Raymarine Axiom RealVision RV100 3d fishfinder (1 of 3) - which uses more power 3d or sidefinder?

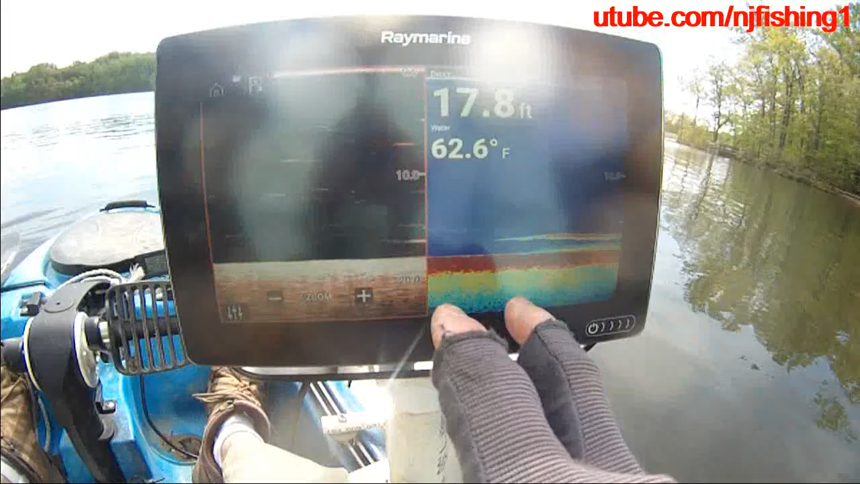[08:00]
On screen: depth 17.8 ft, water 62.6°F
getting uh into the deeper water now so that's the two apps let's go to the three apps um so i'm launching the three apps in one
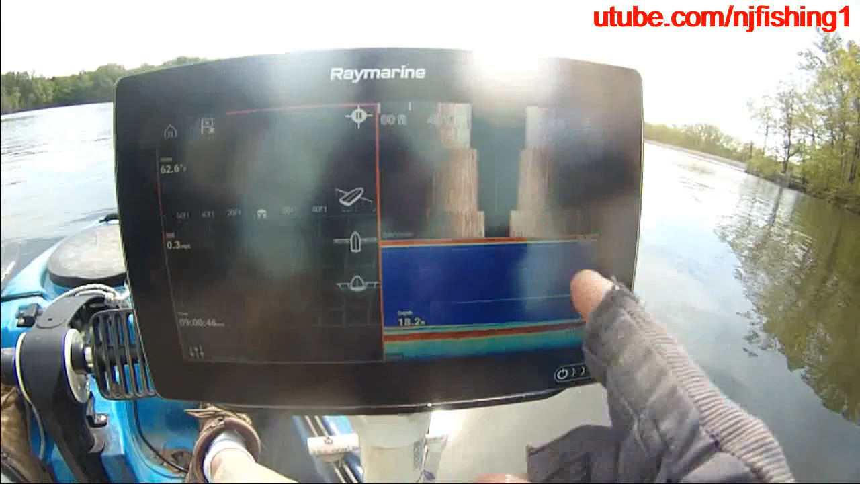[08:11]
screen now and here i have the 3d and here i have the traditional here's
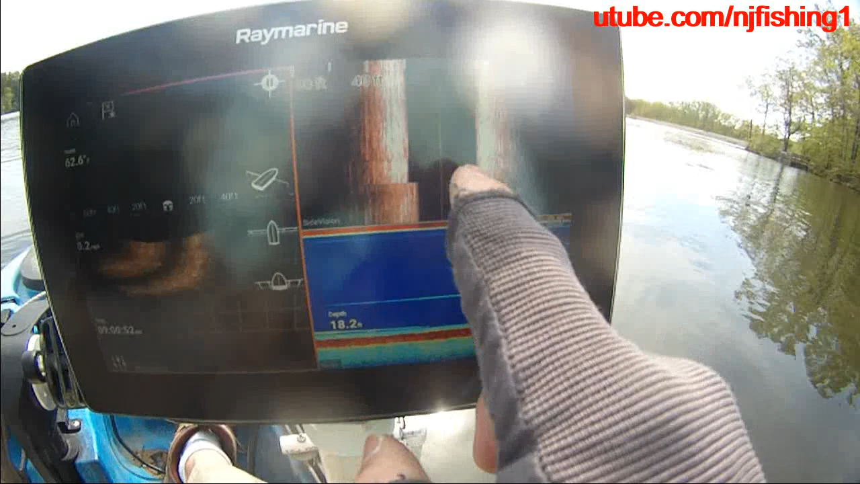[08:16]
the side vision and the side vision let's um side
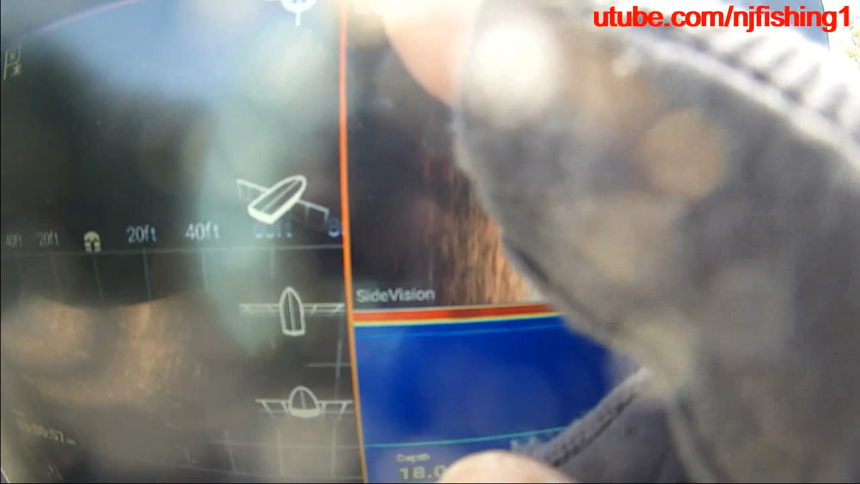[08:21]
agent i met the side agent what is the
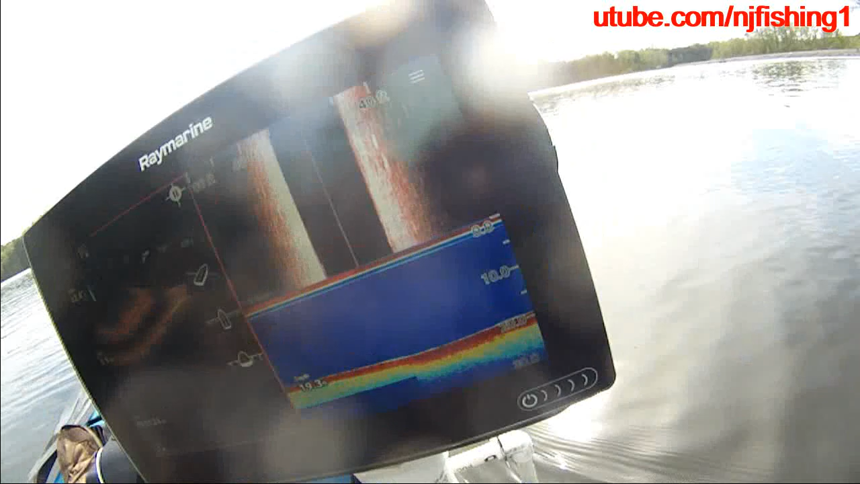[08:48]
right now and uh it's a side vision let's see why we don't have the
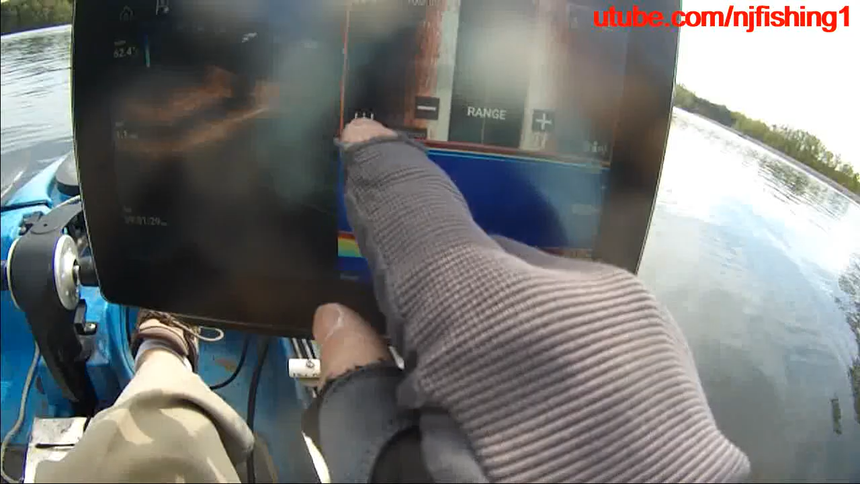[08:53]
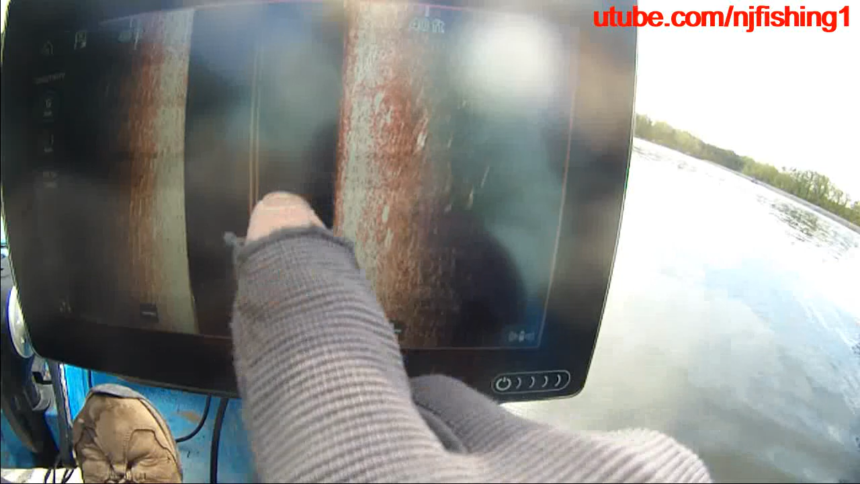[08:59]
side vision um so let's
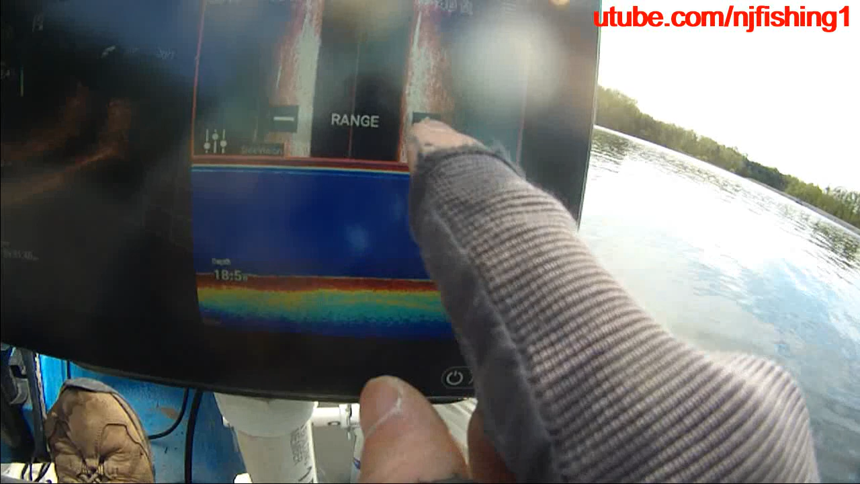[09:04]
see so we have the range it's not giving me the the
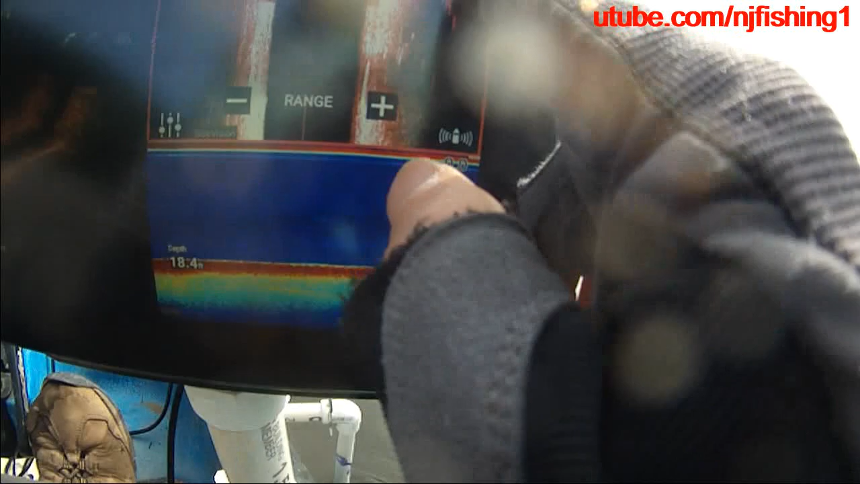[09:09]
depths let me see if i can add some uh depth
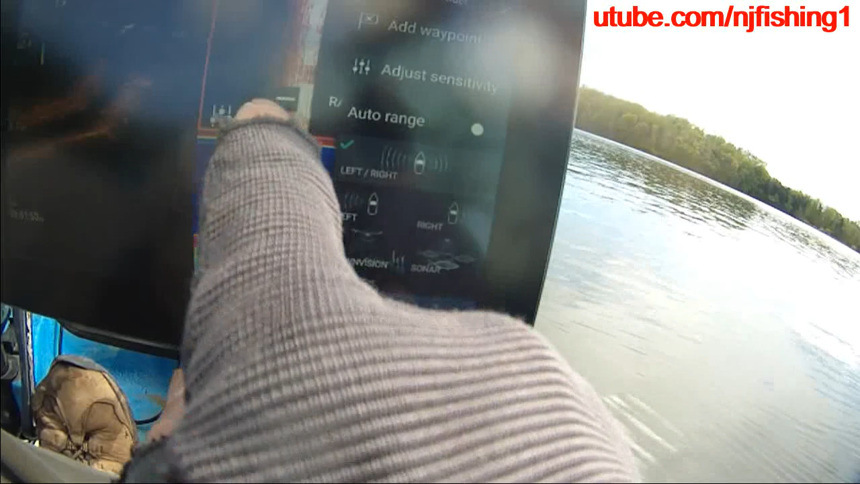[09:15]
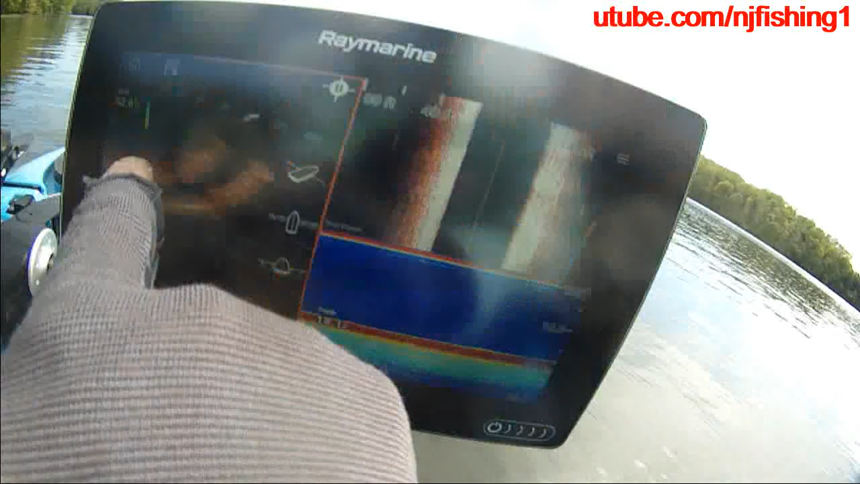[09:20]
well this is 62.6 so i have the three apps 12.6 12.2
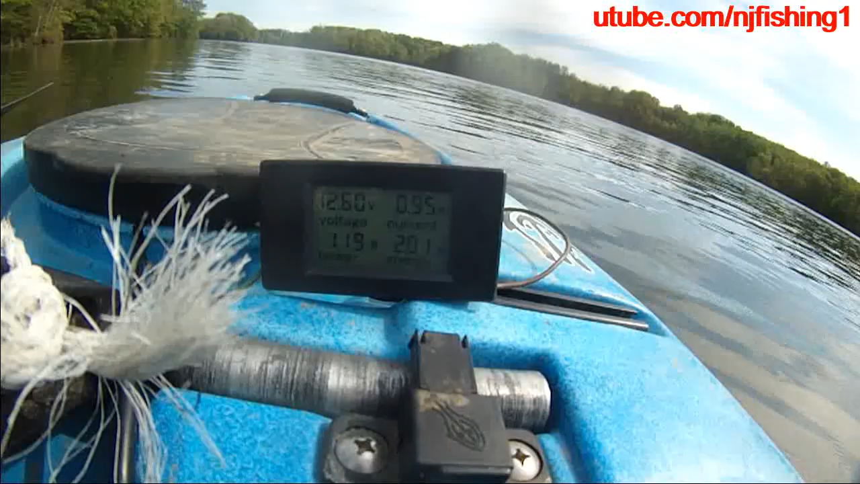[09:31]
um 201 watt hour 0.97 amps uh 12 watts 11.9 watts um so it's definitely burning more uh power right now um let's go to the four
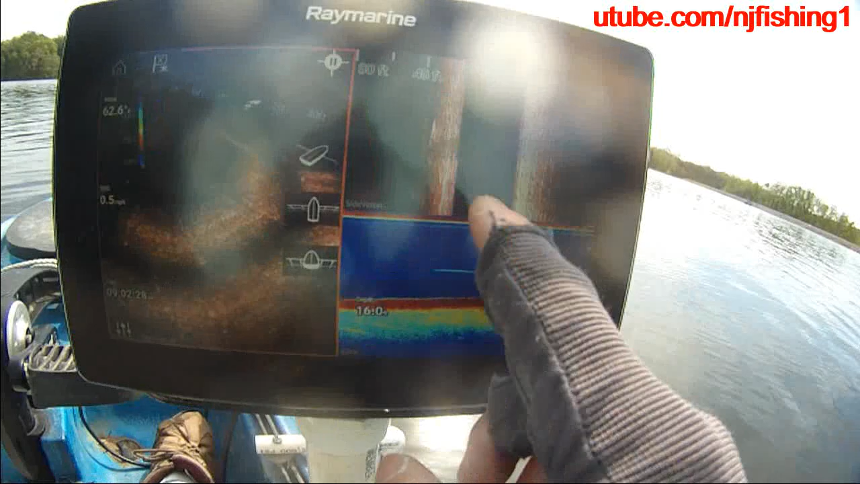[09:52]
um let's go to the four um so